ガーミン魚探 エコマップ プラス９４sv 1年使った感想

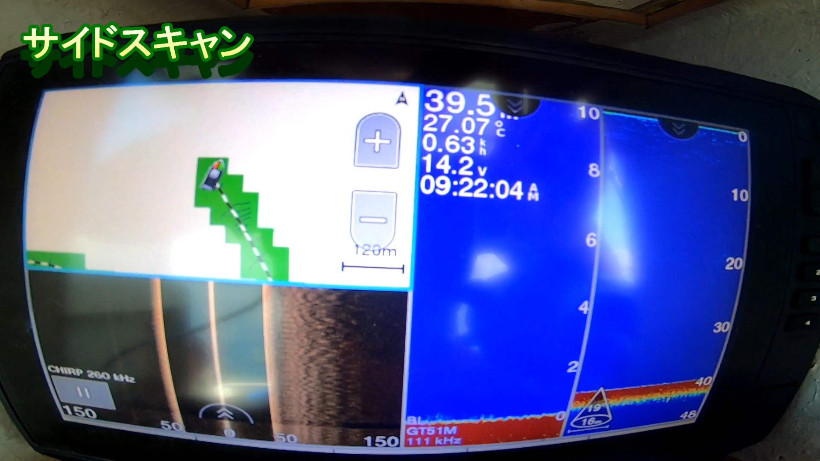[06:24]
On screen: water 27.07°C
あんまり分からなかったんでちょっと浅い方でサイドスキャーを使ってみたいと思いますこの351っていうところね
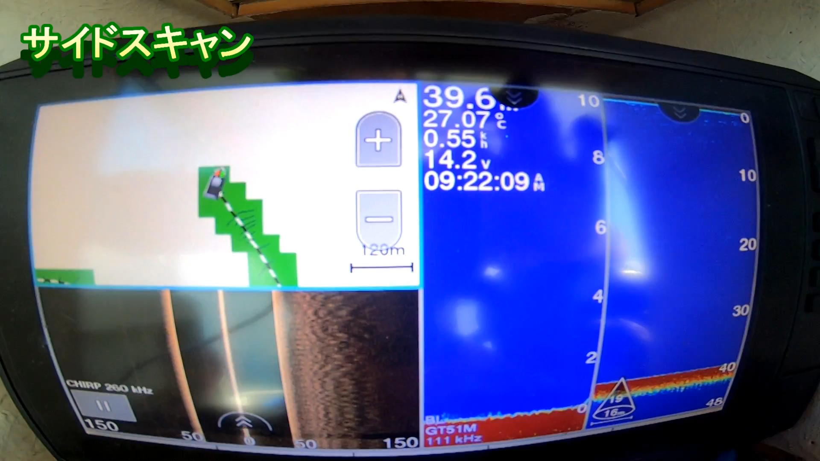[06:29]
On screen: water 27.07°C
ここら辺ここら辺
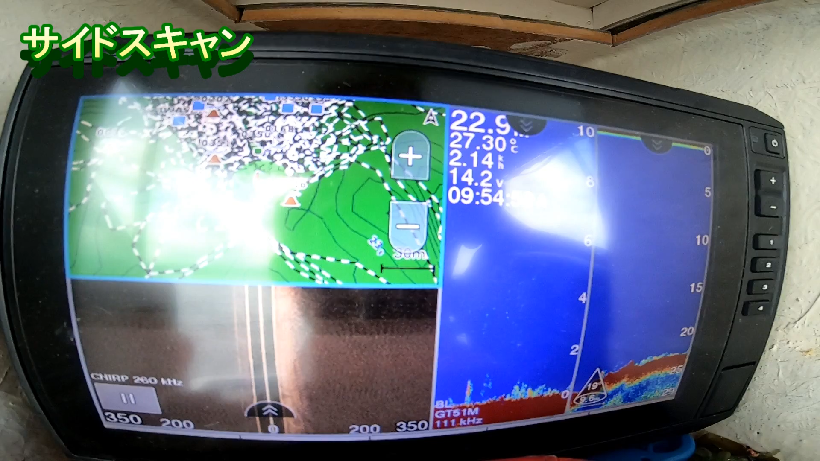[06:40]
On screen: water 27.30°C
を通ってみたいと思います結構でっかい漁場なんですよねそして、あの…
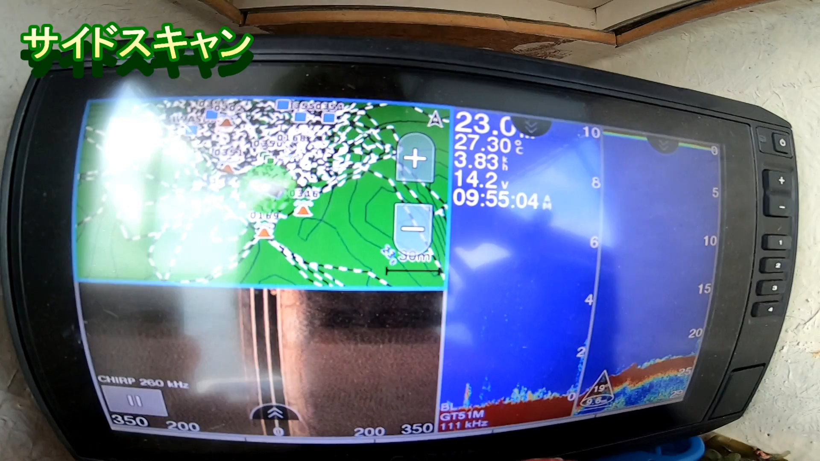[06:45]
On screen: water 27.30°C
サイドスキャンこれが350mまで飛
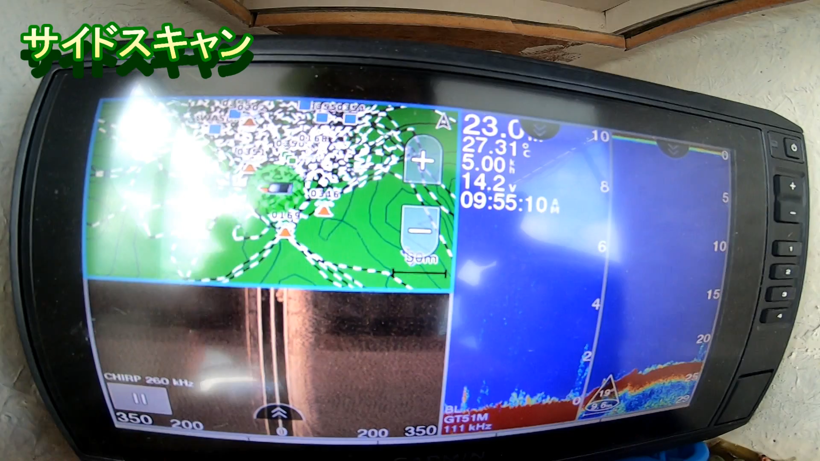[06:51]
On screen: water 27.31°C
ぶようにだいぶ照射角度を横にするようにしてやってます23m
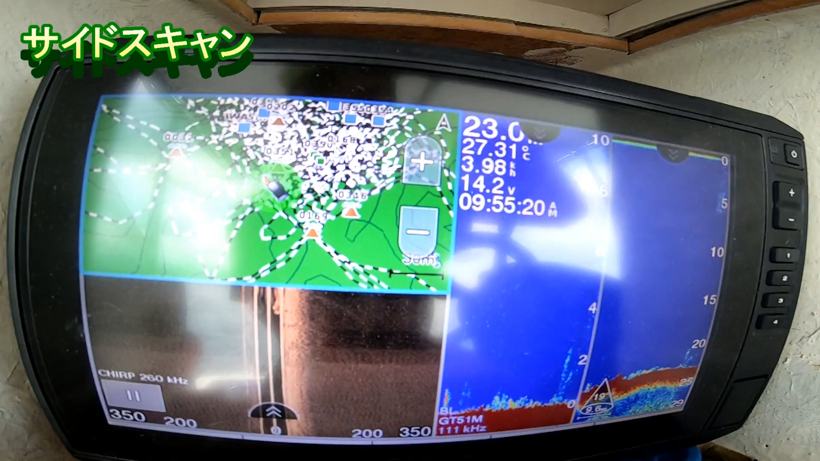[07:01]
On screen: water 27.31°C
ここはね、結構でっかい漁場なんですよ通りません。
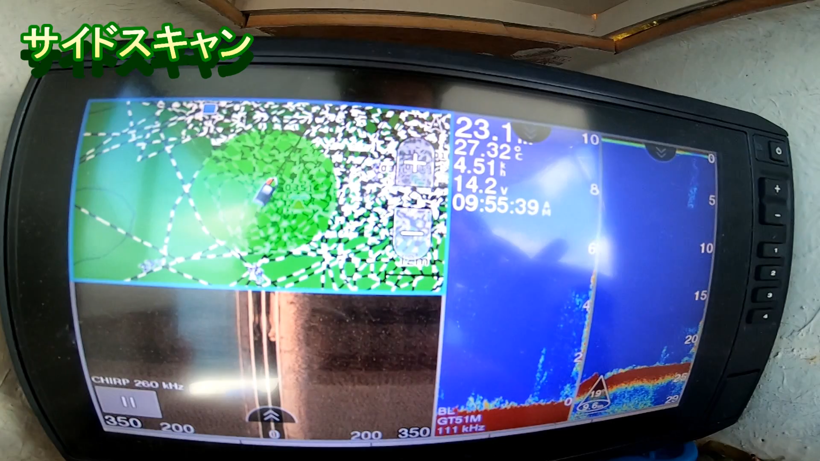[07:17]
On screen: water 27.32°C
ちょっと流れたな…これぐらいある…
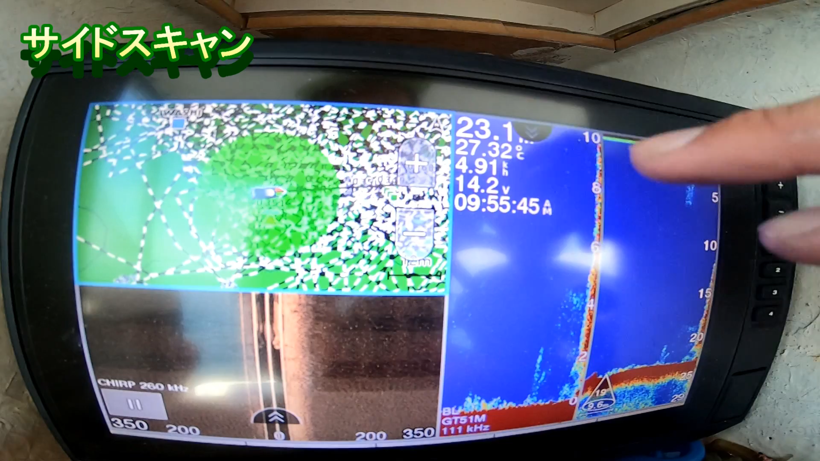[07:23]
On screen: water 27.32°C
10mぐらいあるだいぶでっかい…あのー…人工物でしたねカメラ落としたが…ここも…
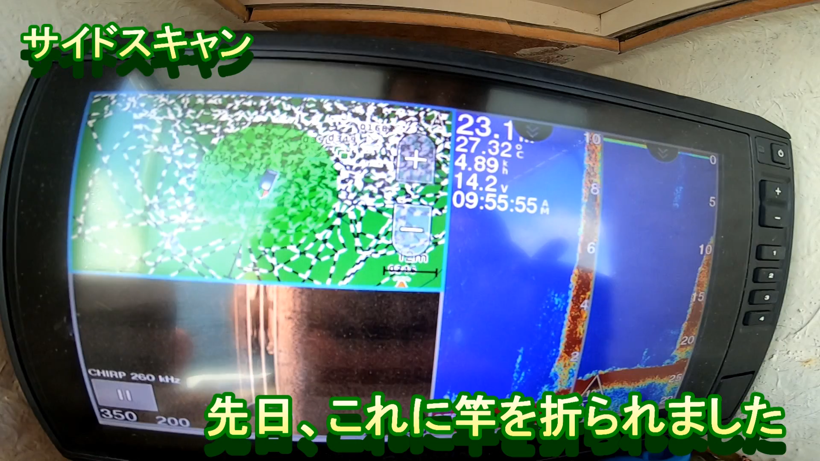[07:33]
人工物が沈んでました…
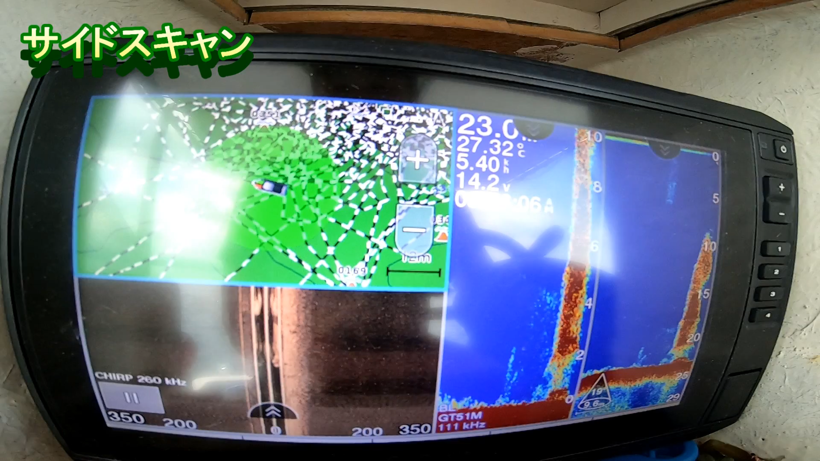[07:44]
On screen: water 27.32°C
今度はこれを右に見てサイドスキャンにどう移るかやってみたいと思います
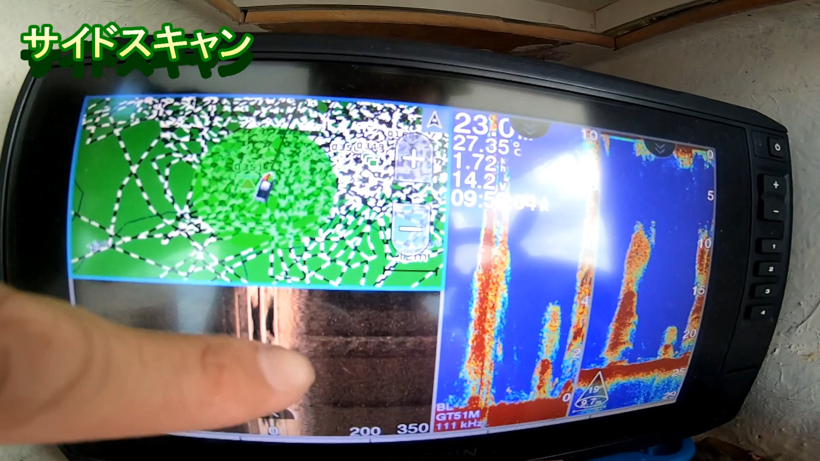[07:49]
はい、さっきの351番…はい、さっきの351番…ここまでだいたい…
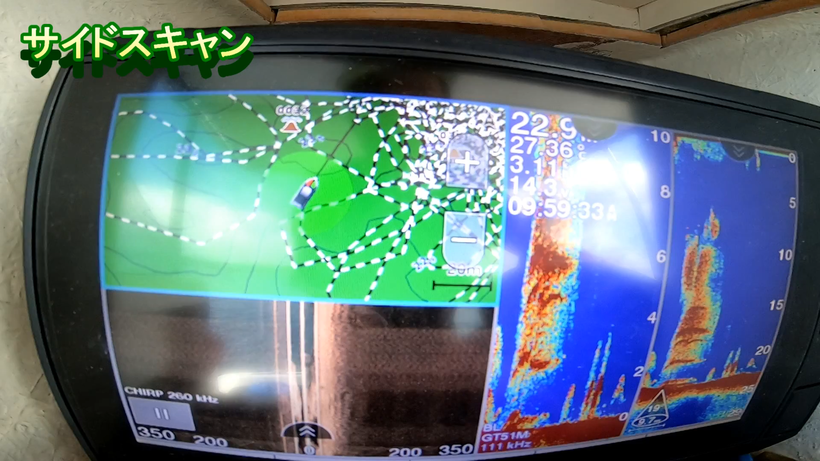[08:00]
40mぐらいですかね、横…
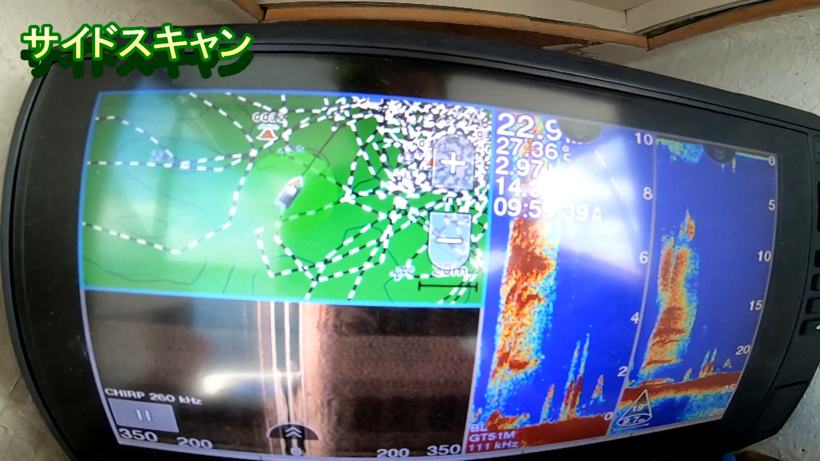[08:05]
右に40mにあるから…ここら辺になんか人工物が…
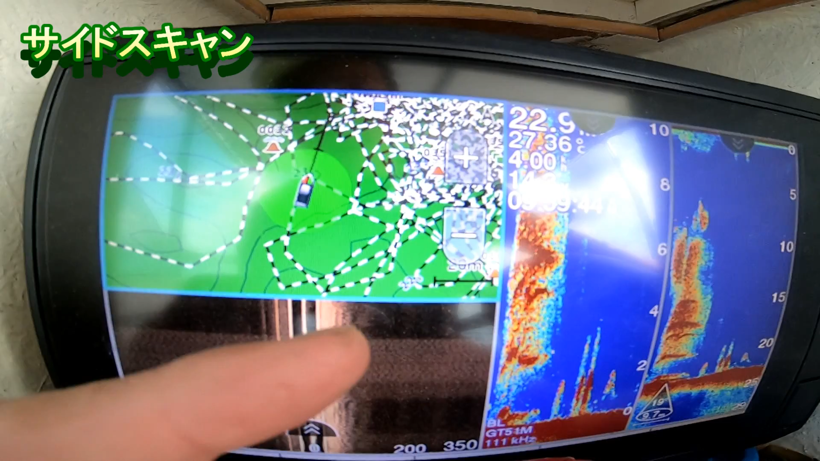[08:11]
映ってくるはずです
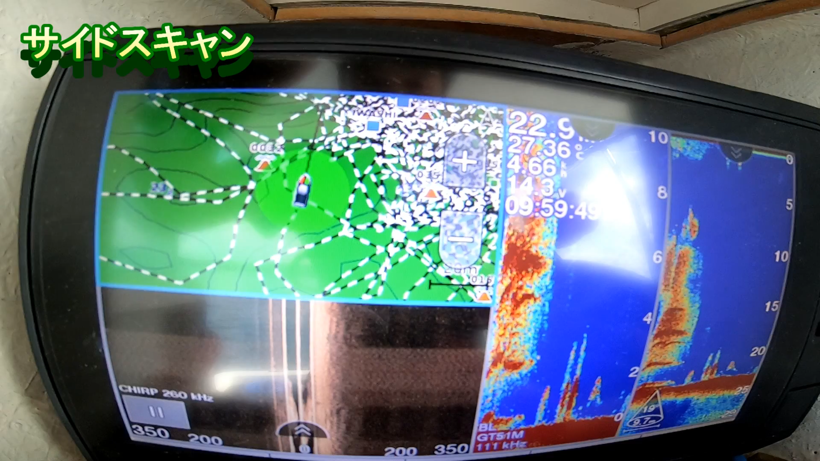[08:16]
これ、これからちょっと…ちょっと…やっぱりね…ちょっと…自分はちょっと厳しかったかな?これのことかな?もしかしたらこれかもですね…人工物って…
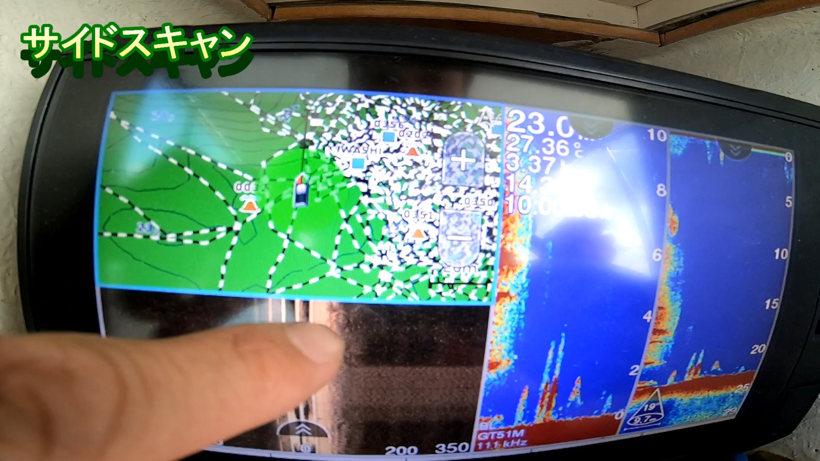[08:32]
うねうねってなってますもんね…ちょっとこれ…
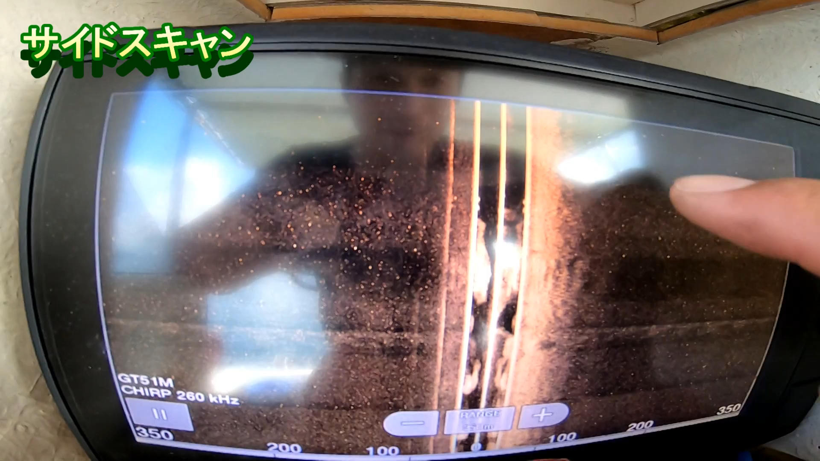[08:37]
これ、ここら辺…ここら辺はちょっとマークして…
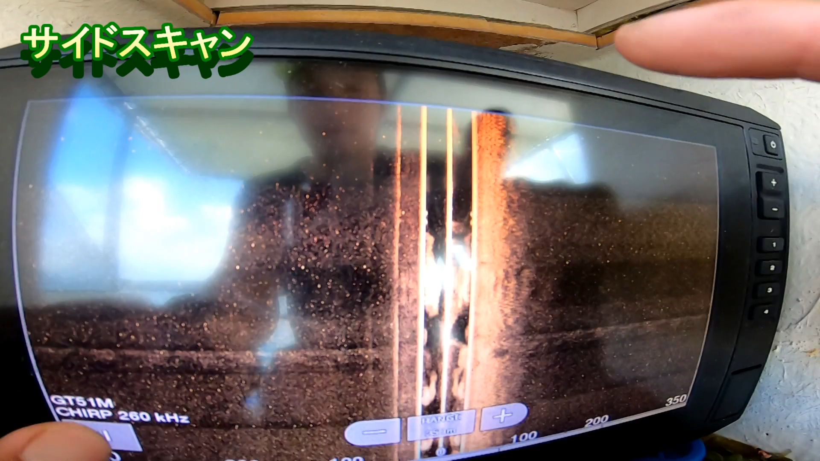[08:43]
マークしていってみましょうかね…ちなみにさっき…ポイントをつけたところは…351のつもりだったんですけど…